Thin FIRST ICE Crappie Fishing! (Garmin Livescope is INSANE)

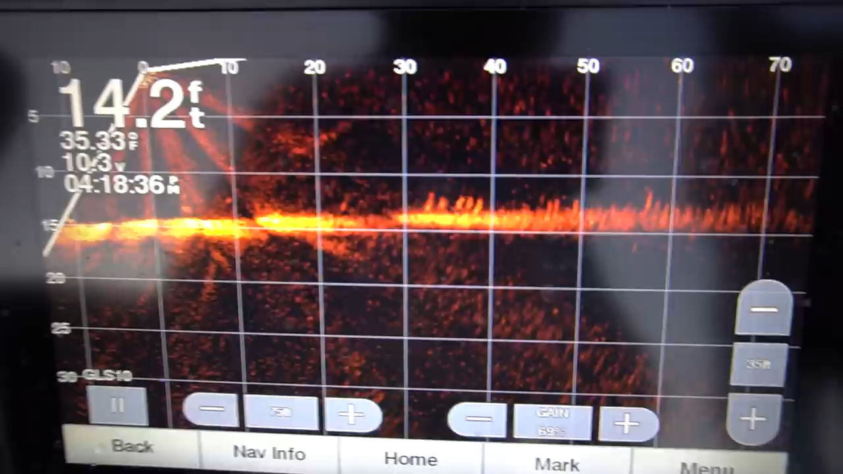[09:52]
On screen: depth 14.2 ft
So if you guys are unfamiliar with live scope, this is right where we are.
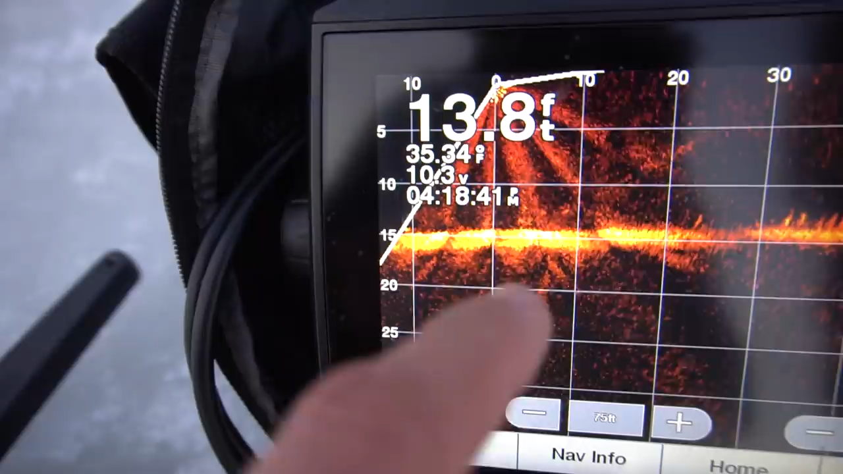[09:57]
On screen: depth 13.8 ft
It's casting down 15 feet to the bottom. We're in 13.7 feet.
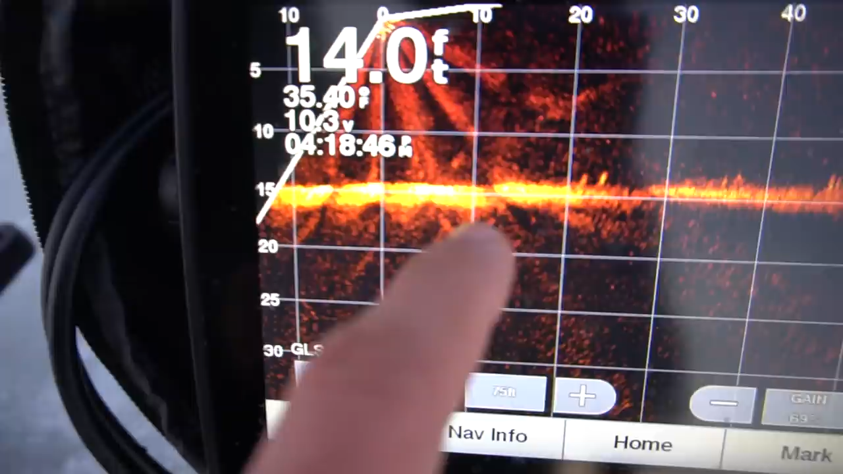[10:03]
On screen: depth 14.0 ft
And out, scanning out 70 feet that way. All of these marks right here.
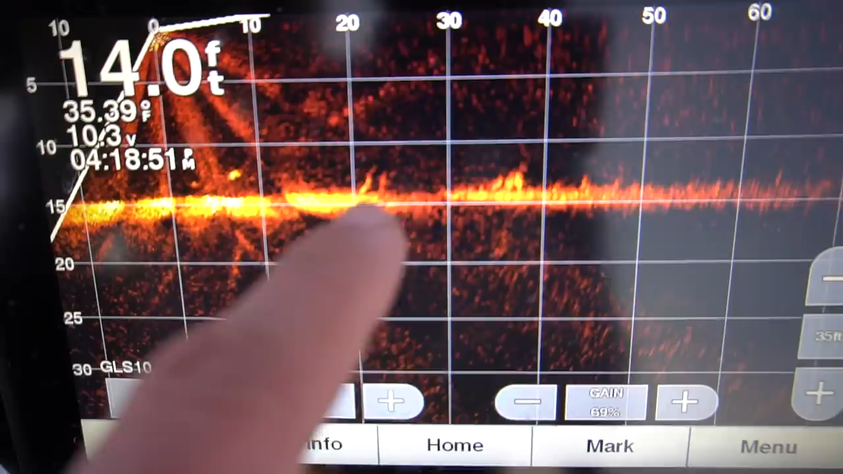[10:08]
On screen: depth 14.0 ft, water 35.39°F
These are all fish. Every single one of them.
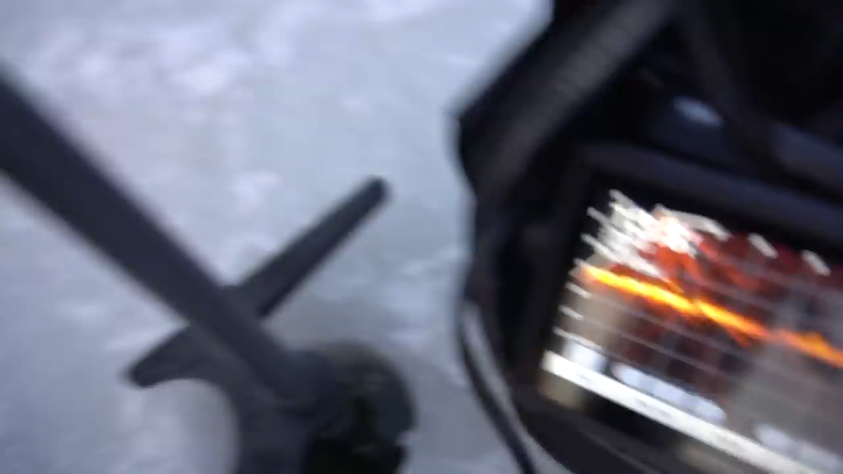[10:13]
So basically, he's pointing that direction.
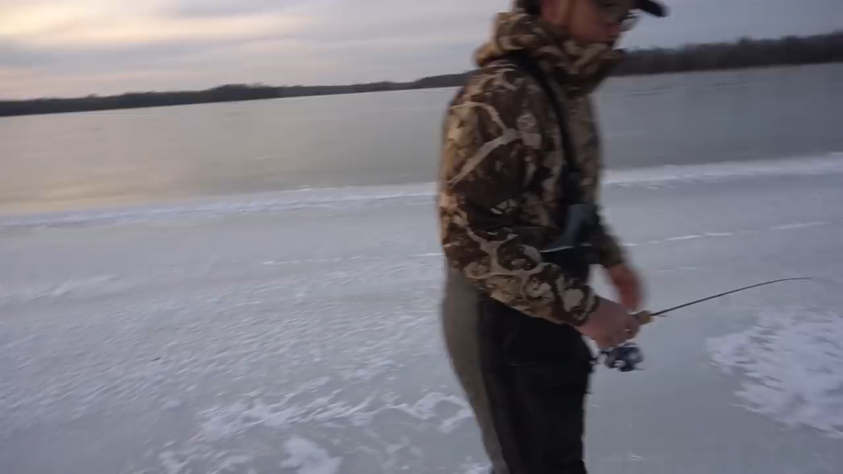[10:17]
And what we're going to do is just grab the auger, go over that direction 70 feet, actually 40 feet, where these fish are.
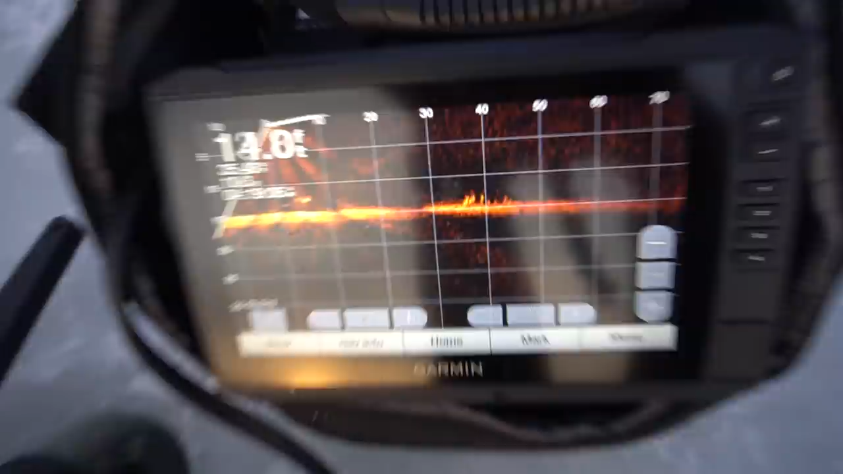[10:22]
And you can actually see where he'll drill down and get on these fish right here.